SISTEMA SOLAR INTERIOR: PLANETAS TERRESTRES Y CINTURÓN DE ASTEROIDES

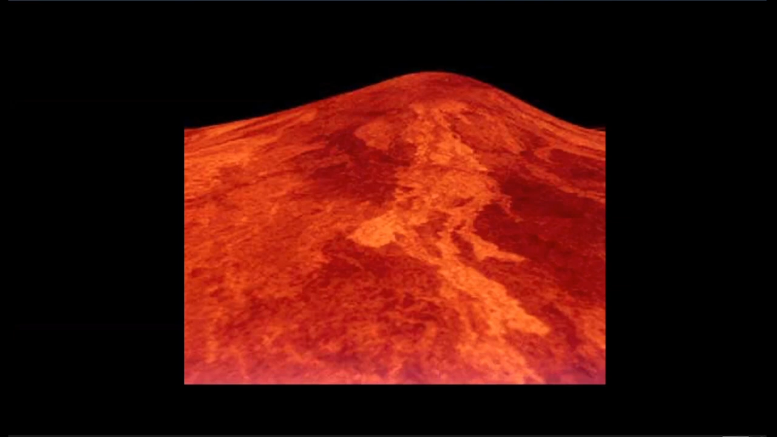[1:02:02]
Por ejemplo, esto es restos de un antiguo volcán, donde podemos ver por la ladera de la montaña los flujos de lava que ocurrieron allí. Tenemos estas formaciones que se llaman como pancakes, que son simplemente puntos en los cuales surgió lava del interior, de lava pesada, digamos, que tuvo un surgimiento lento y por eso formó estas características que,